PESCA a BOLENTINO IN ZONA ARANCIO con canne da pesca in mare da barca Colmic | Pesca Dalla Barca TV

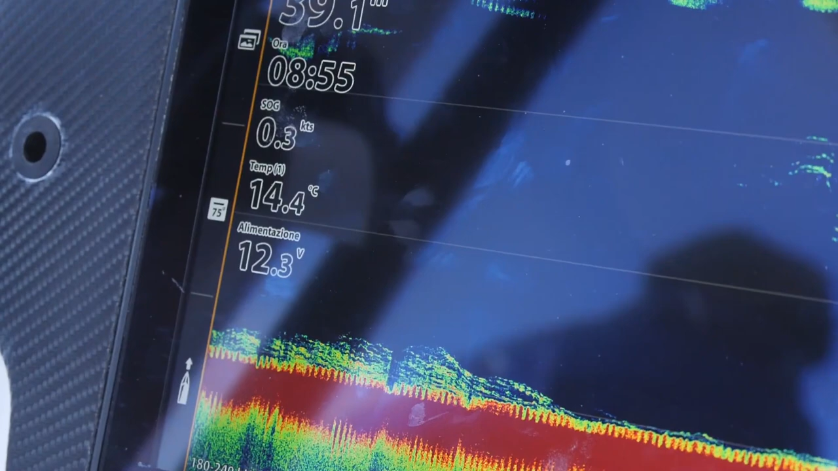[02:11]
On screen: water 14.4°C, speed 0.3 kn
vi vedo lo scandaglio, 39 metri, quindi un po' di corrente,
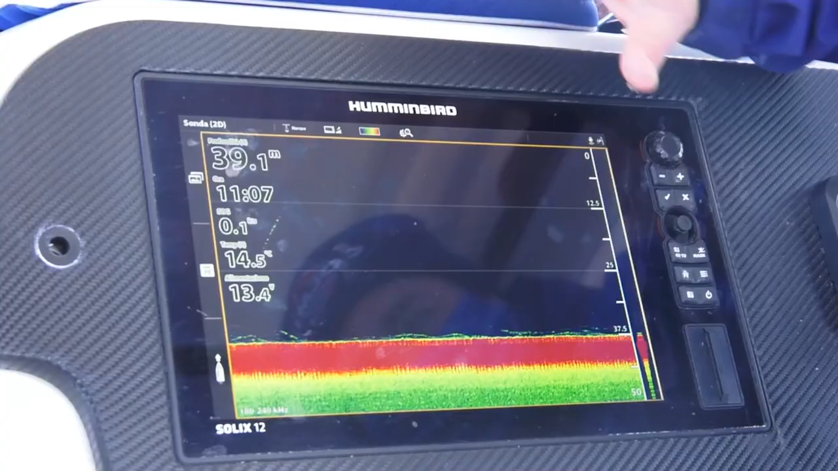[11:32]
On screen: depth 39.1 m, water 14.5°C
La meraviglia di uno strumento Hummingbird è soprattutto la discriminazione tra i target,
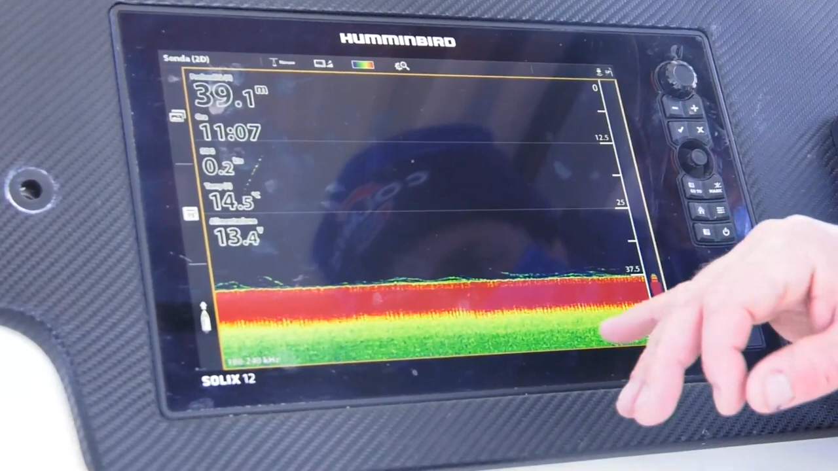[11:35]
On screen: water 14.5°C
il fondale e in questo momento direi anche la mangianza,
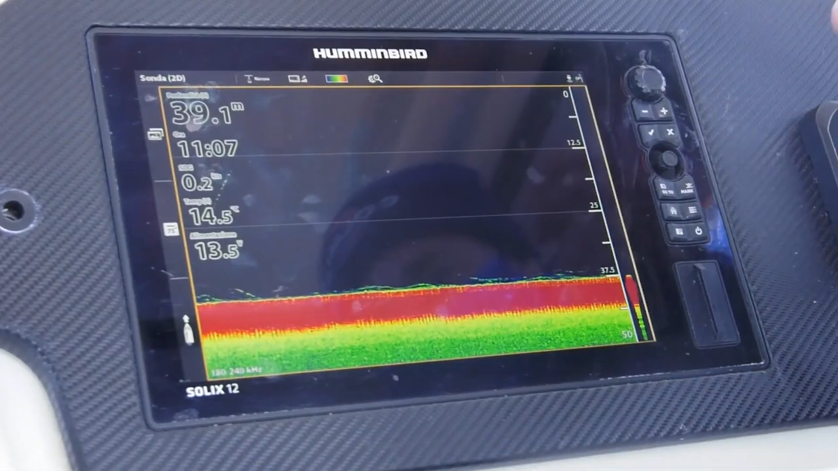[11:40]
On screen: depth 39.1 m
ma fortunatamente non c'è o ce n'è veramente poca. L'assenza di mangianza è importante soprattutto perché non c'è disturbo, stiamo meglio in pesca e aspettiamo la mossa del pesce che stiamo insediando,
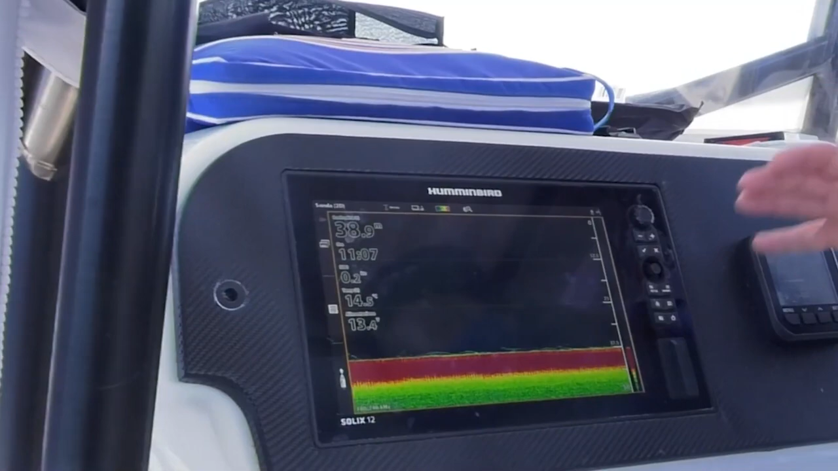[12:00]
Supponiamo che queste marcature qui siano proprio dei bei prai d'Italia,
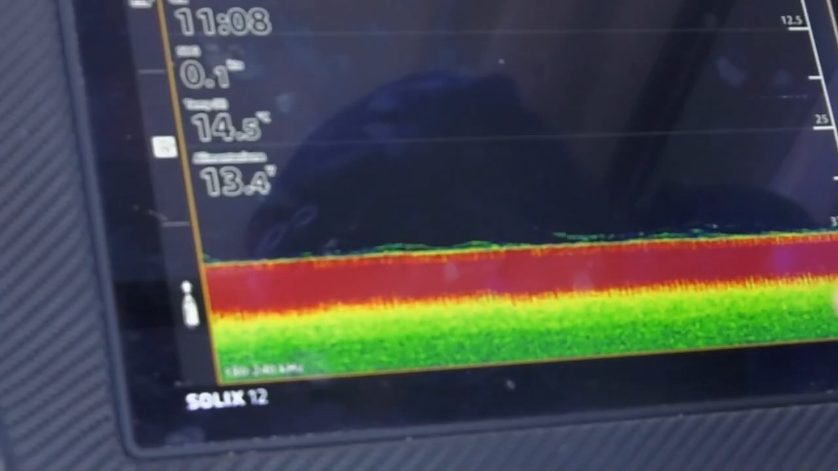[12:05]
all'incirca tutti i pesci magari che possono essere anche intorno al chilo,